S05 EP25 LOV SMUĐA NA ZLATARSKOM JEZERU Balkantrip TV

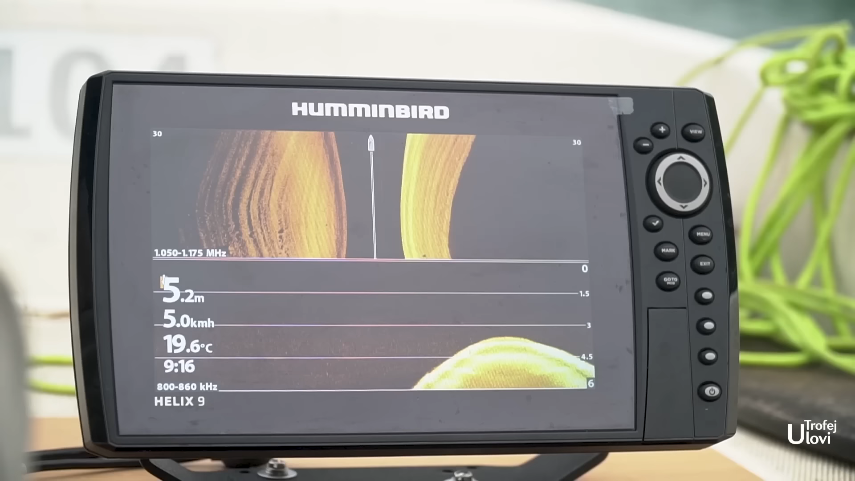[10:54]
On screen: depth 5.2 m, water 19.6°C, speed 5.0 km/h
A on vidiš nabori peščani, na dole. Jest?
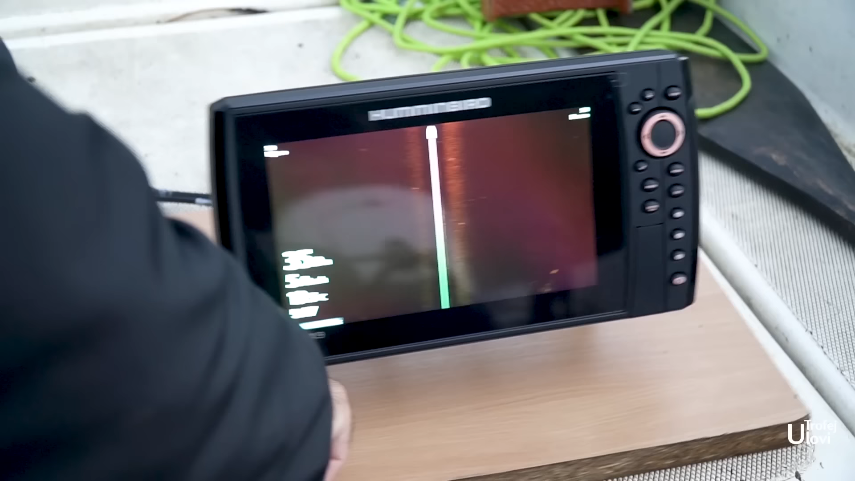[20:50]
Ajde, prebacit ću ga ovaj mod.
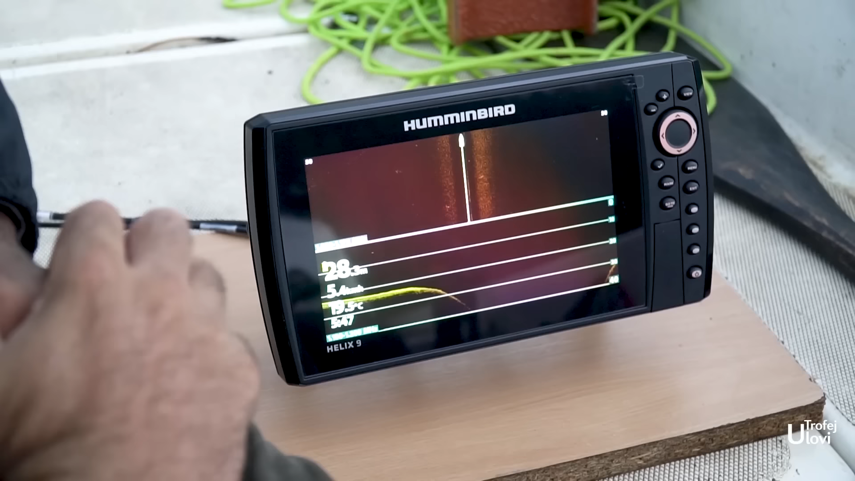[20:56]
Evo prilazimo.
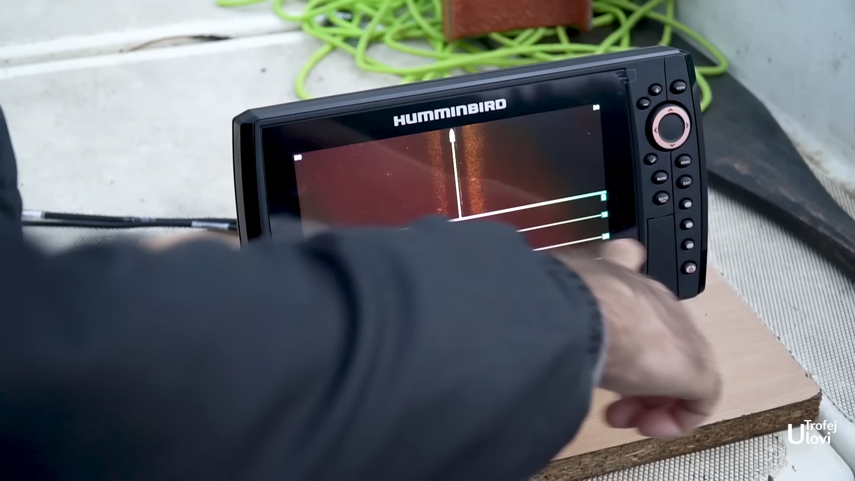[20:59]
Vidiš sad kako prilazimo gore. Smanjuje se dubina.
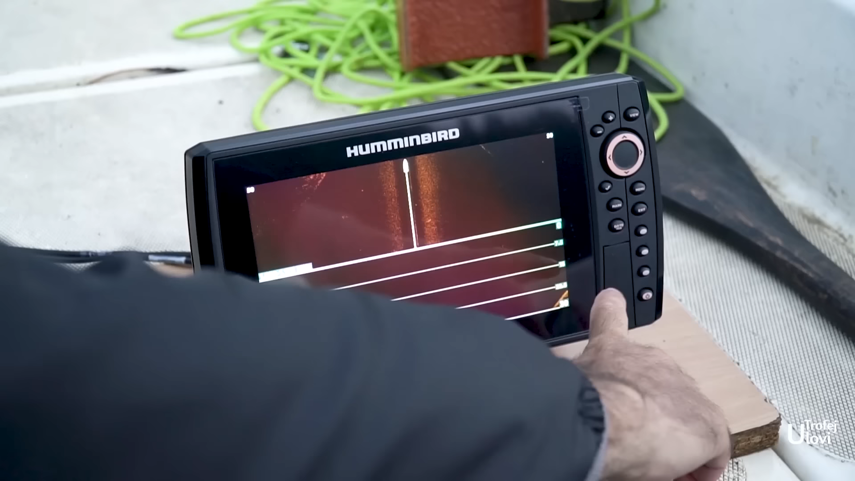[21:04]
Vidiš, već sad pada na 20.